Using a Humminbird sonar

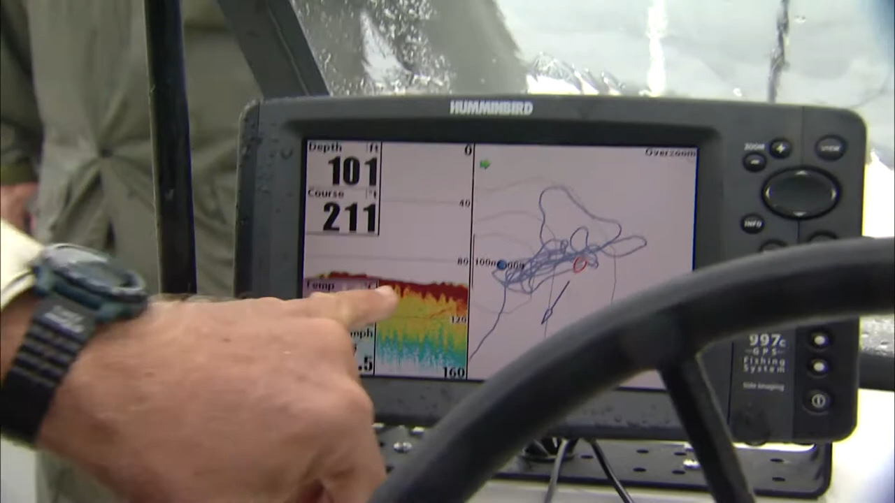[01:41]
On screen: depth 101 ft
So hopefully I want to show you the fish. This is the bait fish down here, the little yellow marks. That's how sensitive this sonar is.
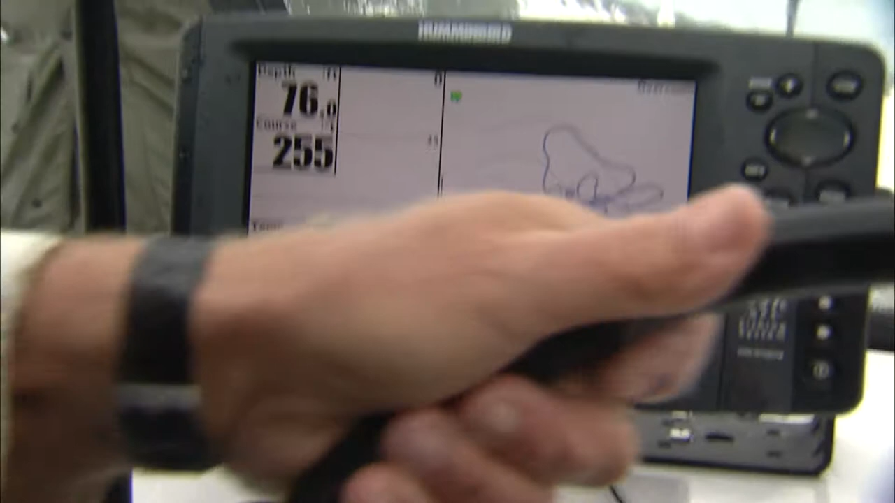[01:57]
It's not as easy as it appears, even though I've got the electronics, because we've got other elements that we're dealing with here. So the closer I get, the more I'm going to zoom in, so that my accuracy increases, my resolution.
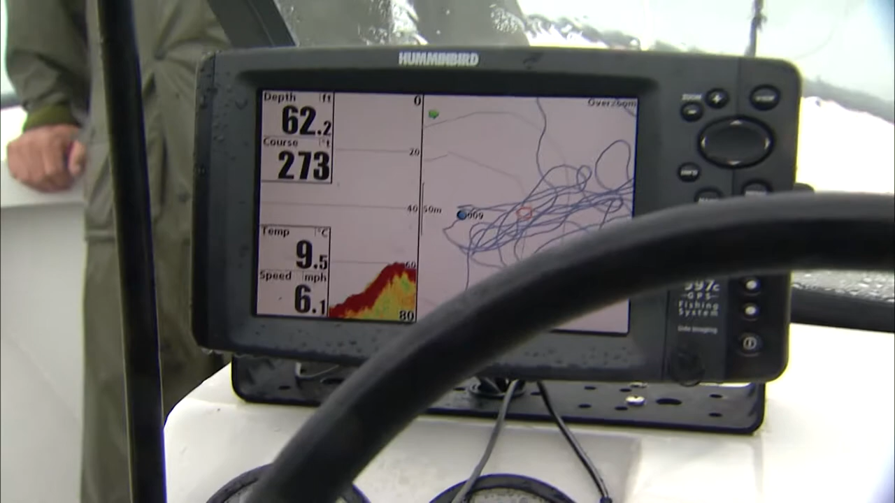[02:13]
On screen: depth 62.2 ft, water 9.5°C, speed 6.1 mph
So you can see we're almost on that spot, 009. And I see the capelin on the bottom, right here.
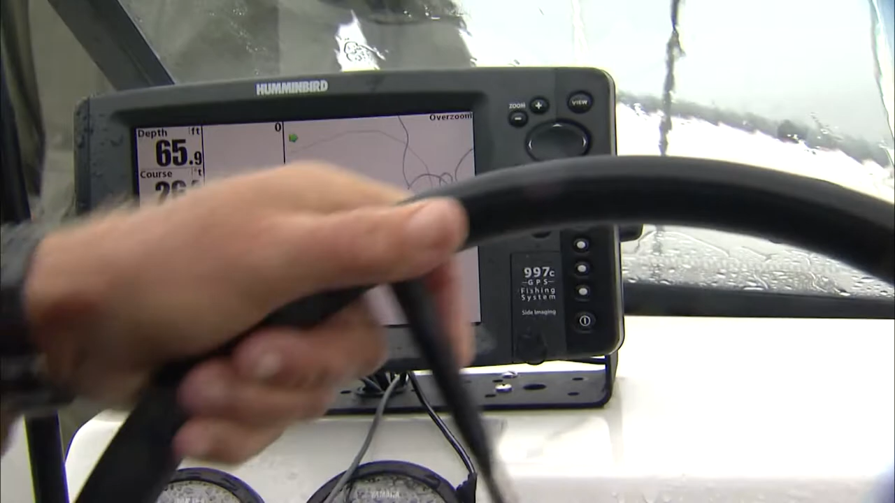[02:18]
On screen: depth 65.9 ft
This is all bait fish on that pinnacle.
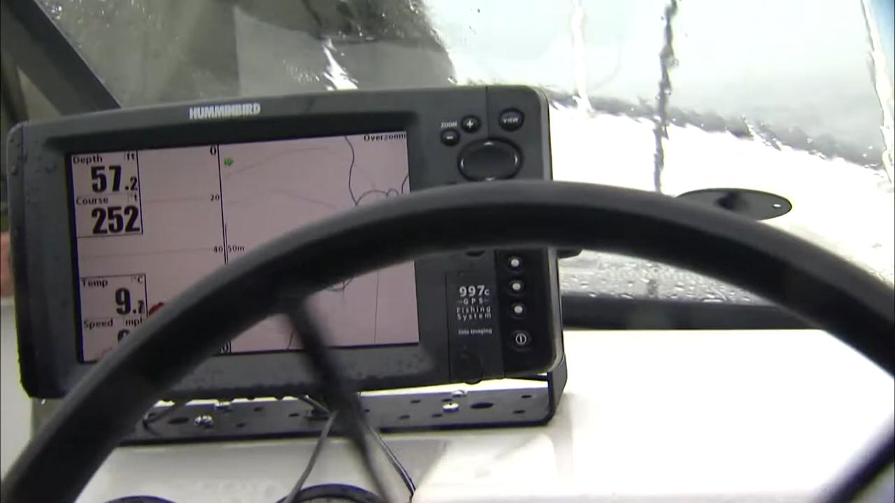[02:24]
On screen: depth 57.2 ft
So we're not just leaving our lines out there.
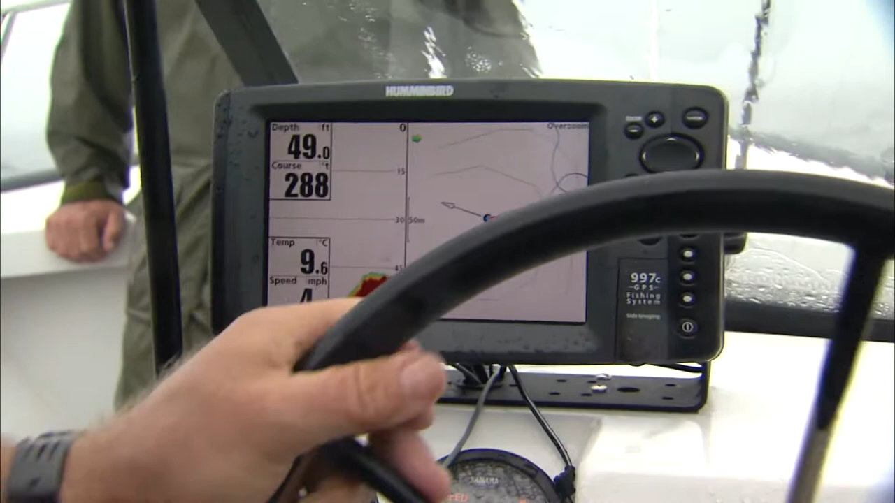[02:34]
On screen: depth 49.0 ft, water 9.6°C
So I'm going to slow down now, because we're over the spot. And I'm going to hopefully neutralize it.
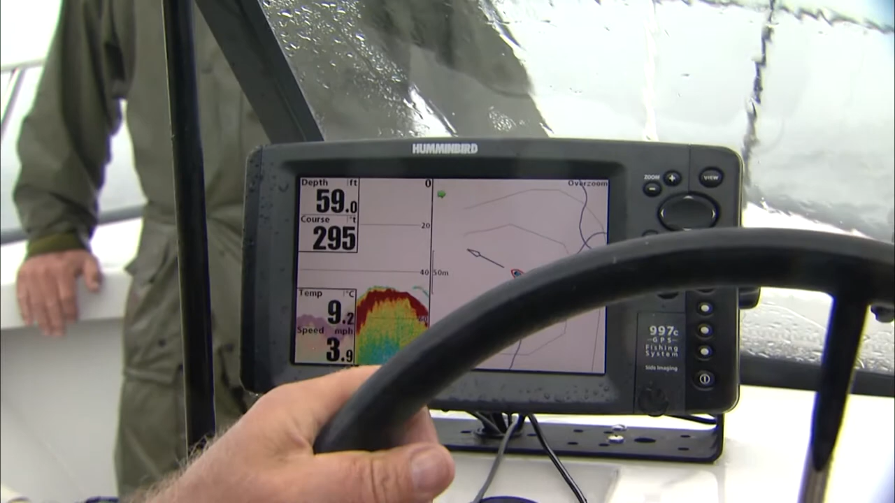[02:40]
On screen: depth 59.0 ft, water 9.2°C, speed 3.9 mph
Okay, you're going to see. Look at the fish here, right there. Okay, now I'm going to go to the next view so that we see the bottom. Look it.
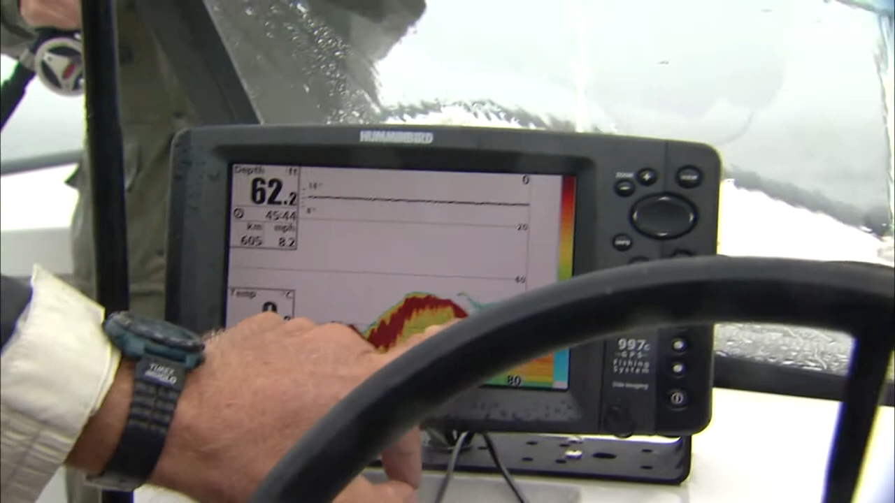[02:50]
On screen: depth 62.2 ft
There's the capelin and the cod all mixed in together. So I'd love to show you some more on this screen, but I'm going to go catch some fish.